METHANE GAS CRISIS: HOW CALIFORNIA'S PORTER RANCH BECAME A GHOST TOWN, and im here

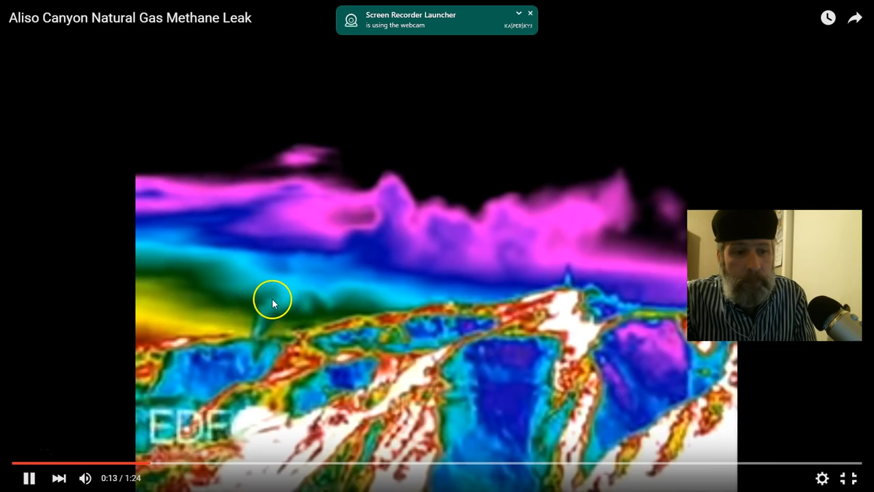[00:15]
You can see the gas plume there and it is radiating up into the atmosphere.
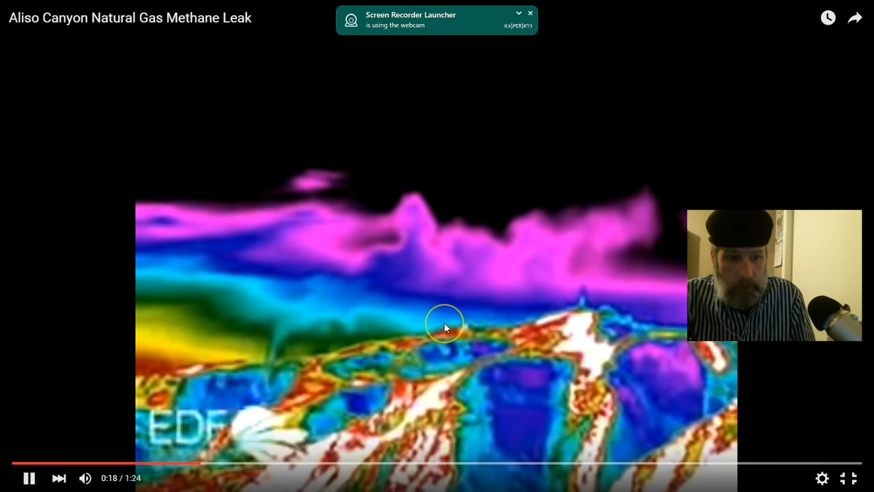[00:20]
I am just on the other side of that. As a matter of fact, I just went outside with my cell phone and tried to get
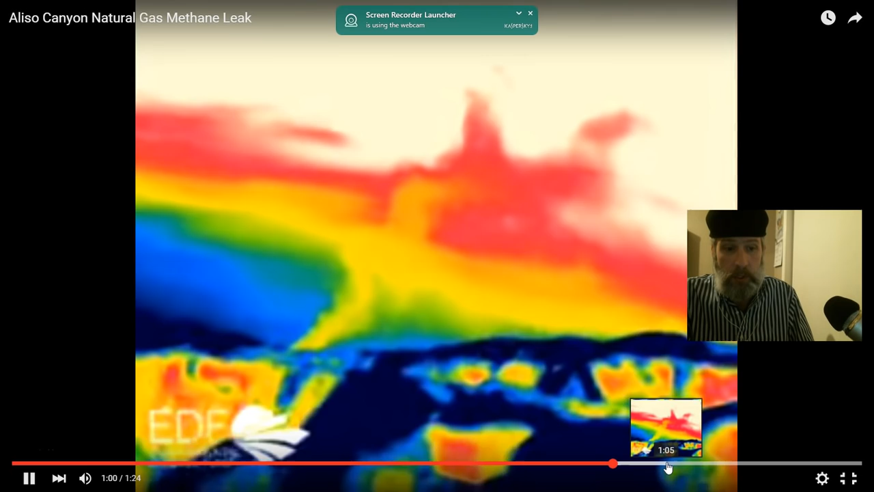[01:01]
You see all that yellow right there.
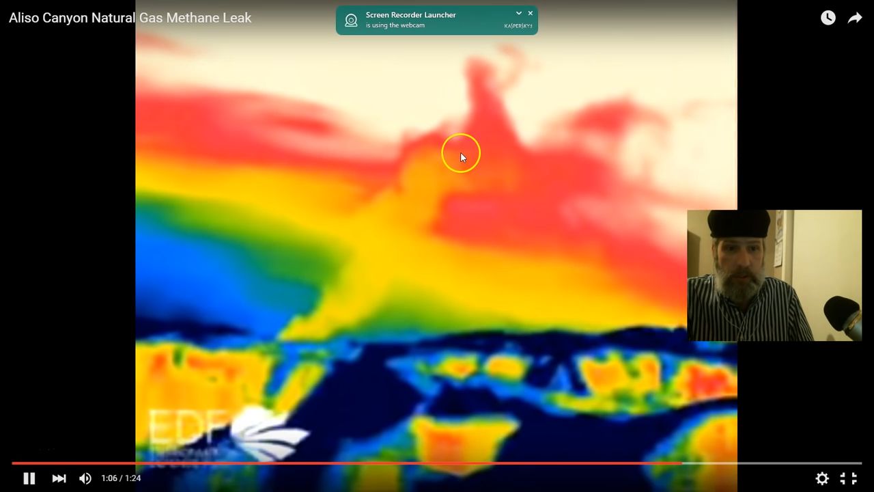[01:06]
This is getting way up in the atmosphere. And you can see here, you see the disturbance.